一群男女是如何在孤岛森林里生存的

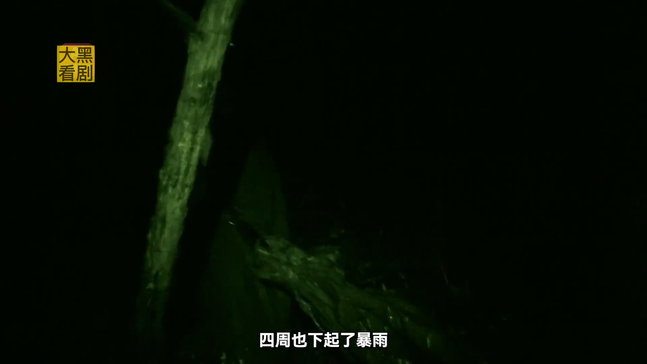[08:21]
起了暴雨无奈的他准备就在附近过夜这边刚找来工具准备生活附近却突
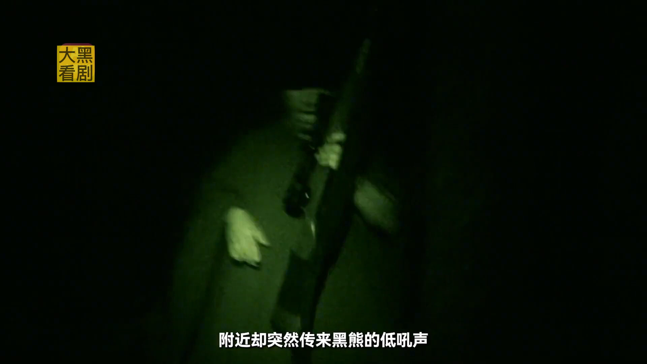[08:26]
然传来黑熊的低吼声听到这动静的马特被吓一跳拿出武器查看黑暗中
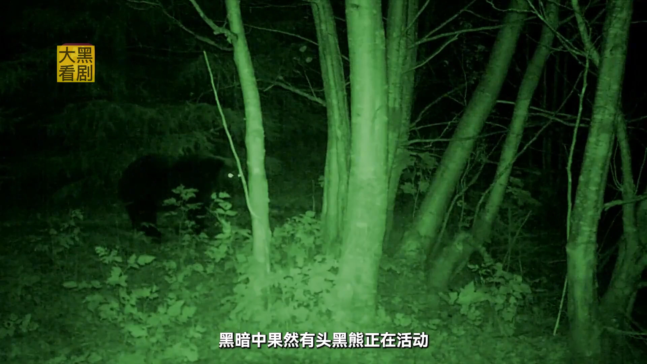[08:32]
果然有头黑熊正在活动为了将他驱赶
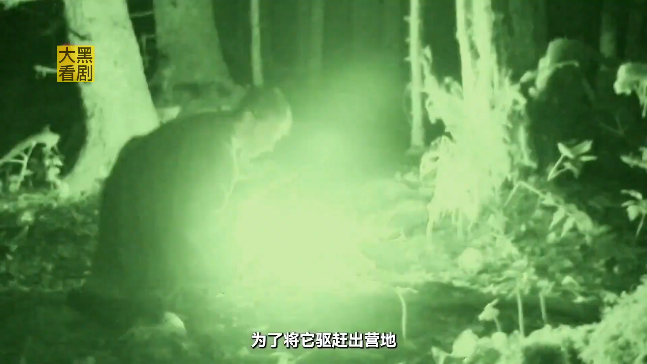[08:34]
出营地他点燃篝火
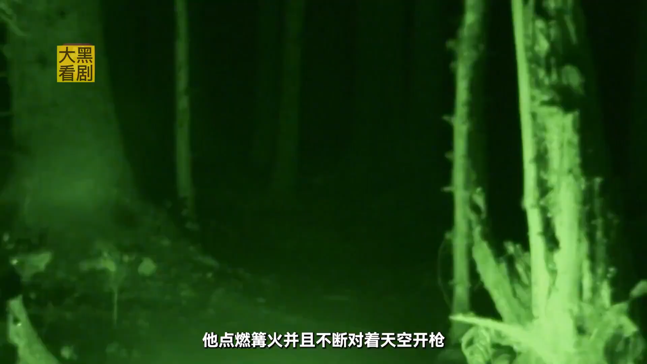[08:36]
并且不断对着天空开枪最
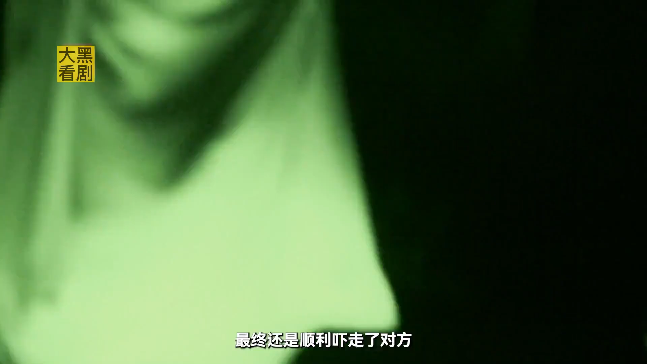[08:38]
终还是顺利吓
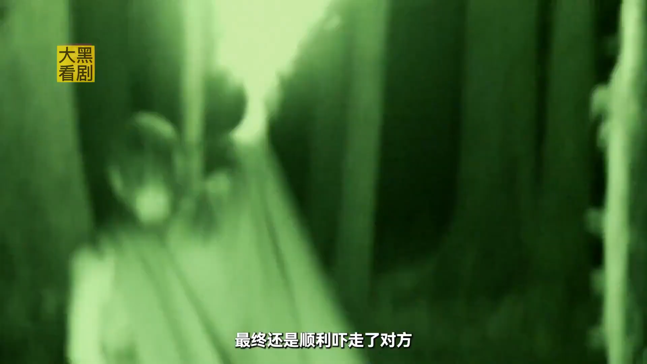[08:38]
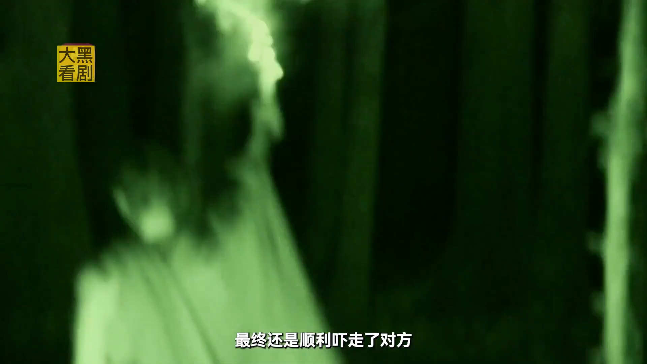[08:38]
走了对方经过惊心动魄的一夜第二天一早马特就回到了营地